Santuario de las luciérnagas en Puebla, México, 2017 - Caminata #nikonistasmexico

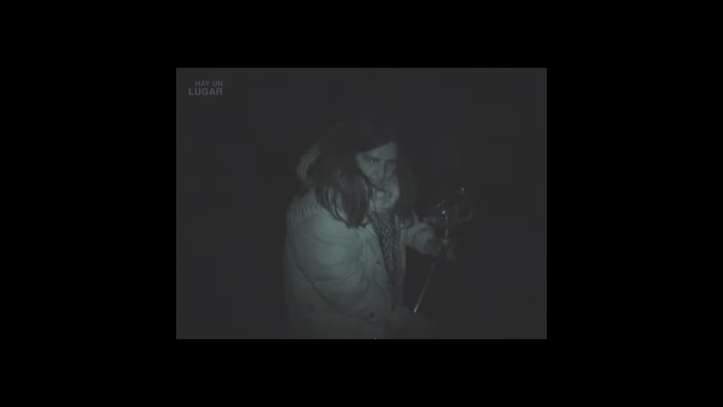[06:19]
Ah, mira, que yo la... Ahí.
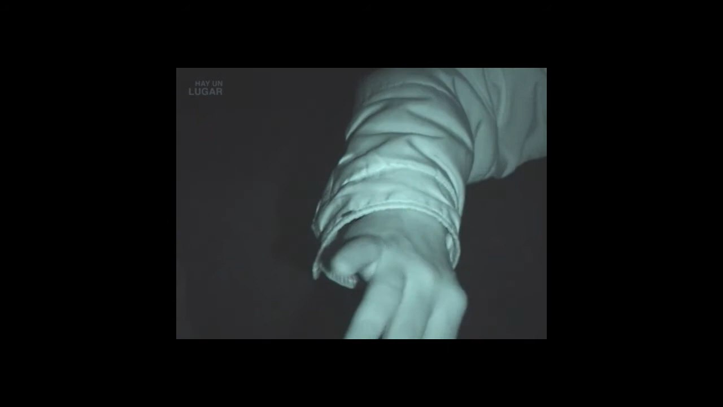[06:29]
Sí, sí, ya la vi. Ahí la traes en la mano. Ahí. Ahí, ahí, ahí, ahí, aquí.
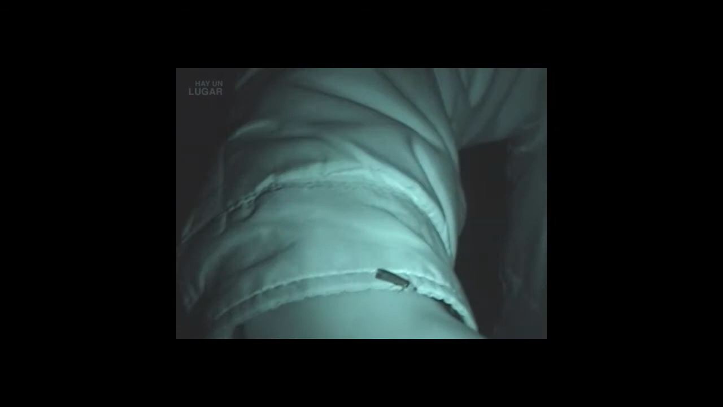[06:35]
Este, y puedes ahí ver que es un insecto. Esa es una luciérnaga, amigos.
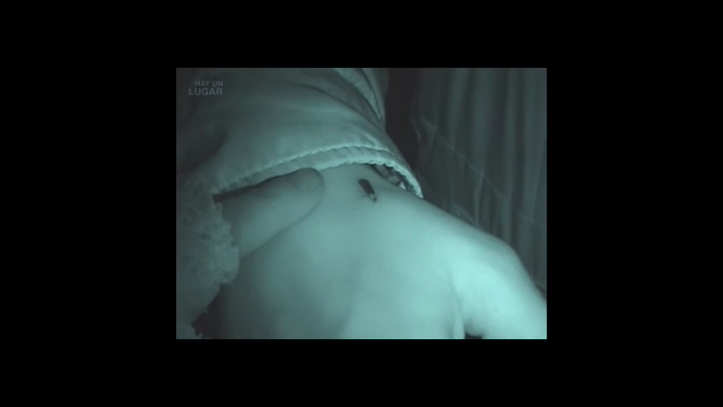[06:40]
Oh, oh, se está subiendo en mi mano. Sí, ¿no? Aquí está, ahí va. Ahí está. Ahí.
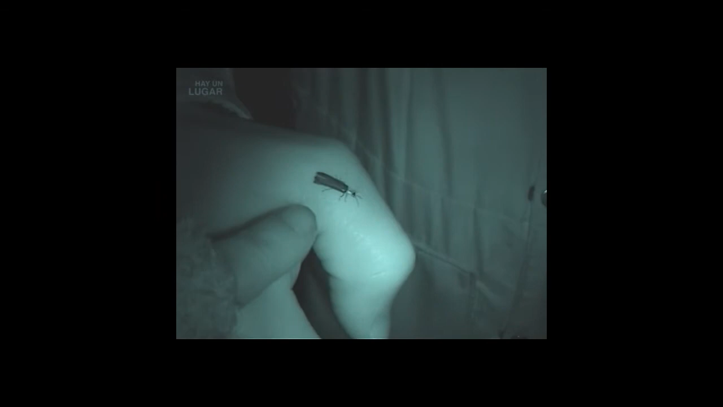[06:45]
Es increíble cómo se ve, ¿no? Sí, sí, wow. Ahí está en mi pulgar.
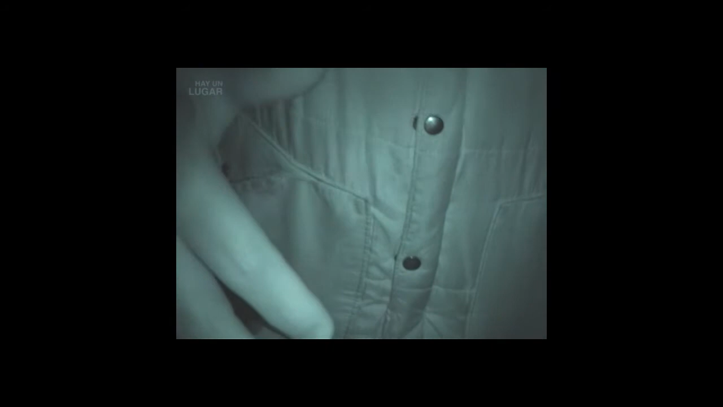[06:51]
Y va a llegar, a ver, como el Rey León. Y...
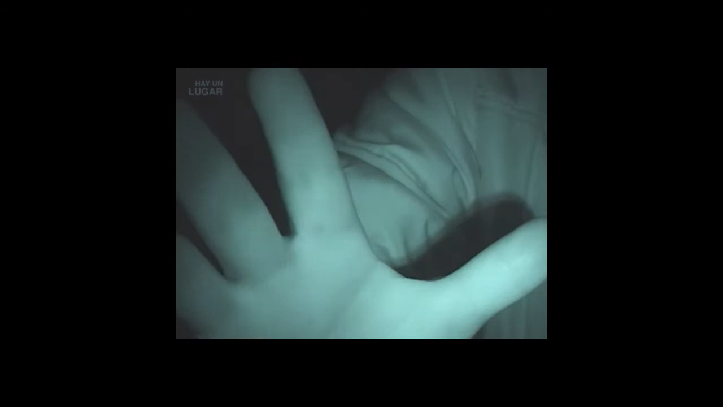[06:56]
ahí está. Ahí la traes en el pulgar, sí. Sí, está, mira. ¿Ha parpadeado?
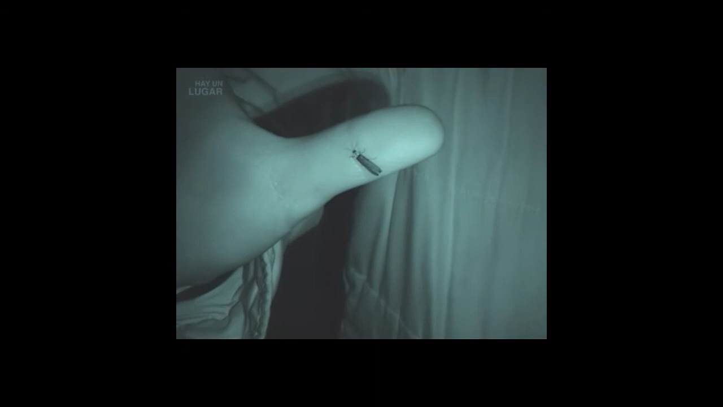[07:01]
Sí. Está parpadeando. Tú no lo notas, no, en la cámara. Pero está parpadeando.
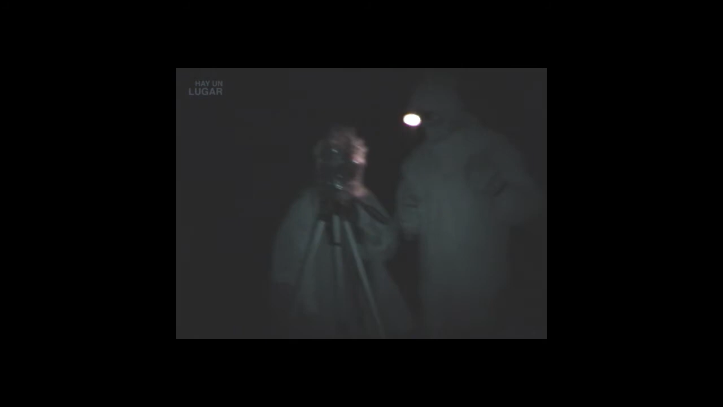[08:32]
¿Eh? ¿Qué hay ahí? Nada. Hay un caminante errante, creo. Ahí está Luis.
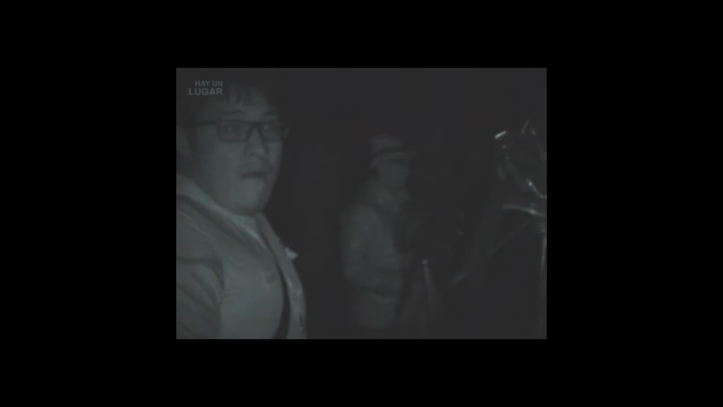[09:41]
Saluda, Gus. Di que estás aquí haciendo una foto nocturna a las luciérnagas.
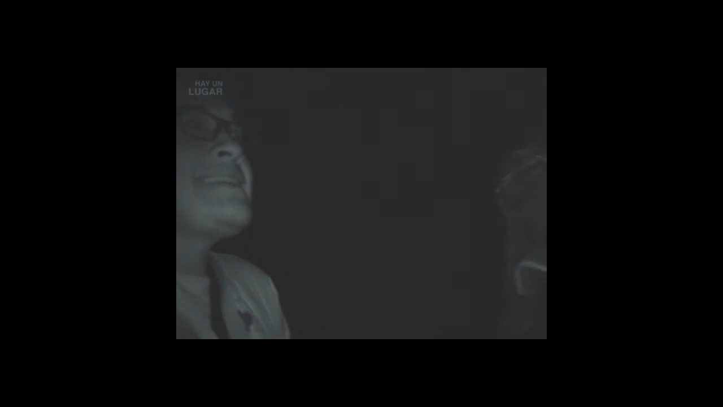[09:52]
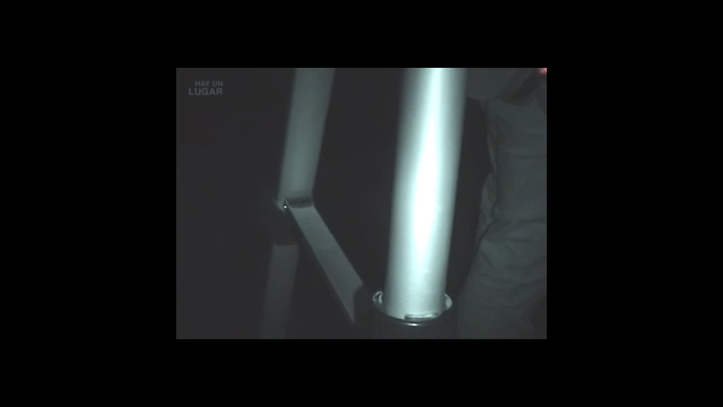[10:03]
Voy a acercar un poquito más. Ahí la debes ver. Uh-huh.
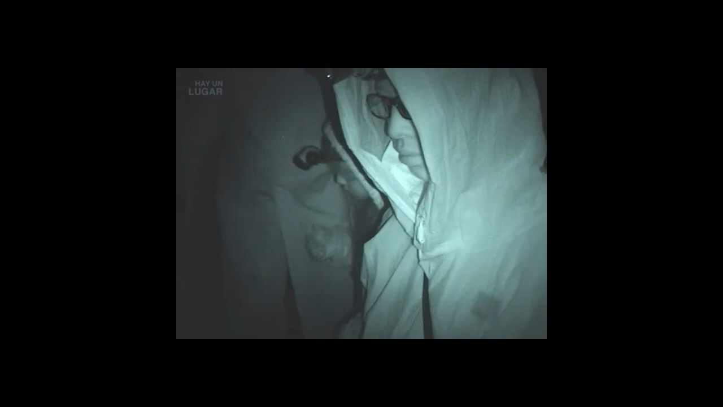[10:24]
Muy bien, aquí veo un niño con lentes.